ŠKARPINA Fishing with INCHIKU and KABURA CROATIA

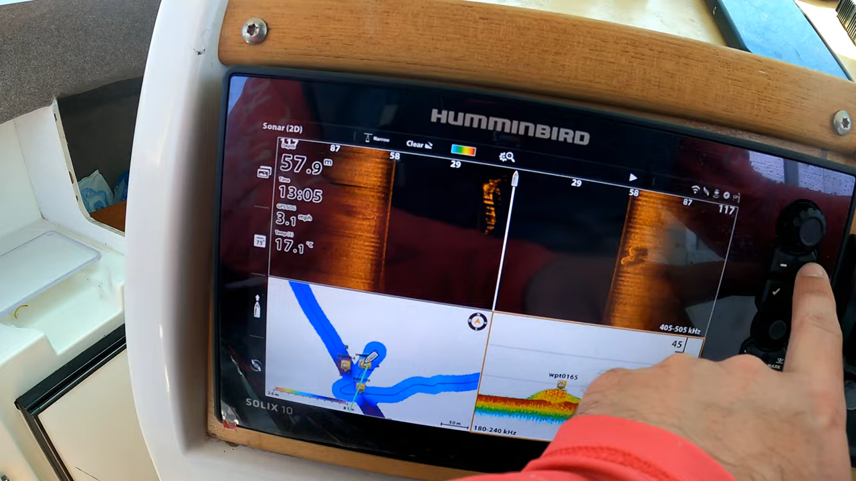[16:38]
On screen: water 17.1°C
then the cat shark you just saw, plus 2 additional cat sharks in the same size,
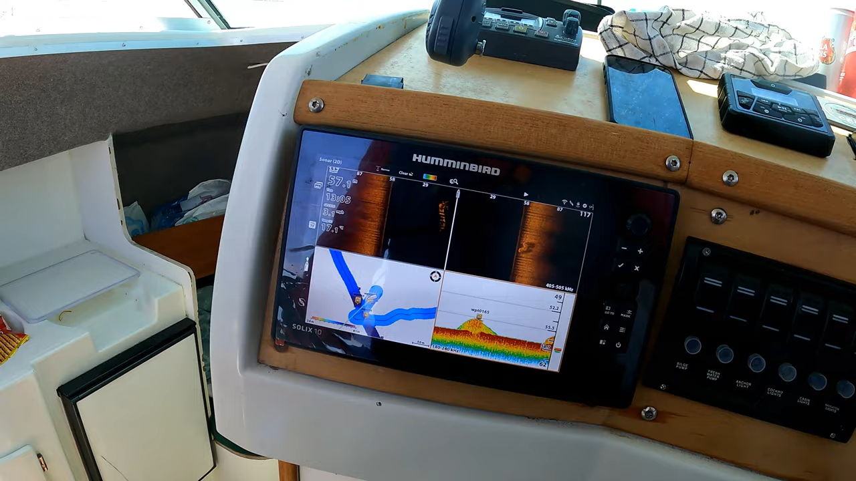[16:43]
I decided to let the spot rest. I said, okay, I'm not going to fish every single corner of that to get every fish out. Don't be greedy.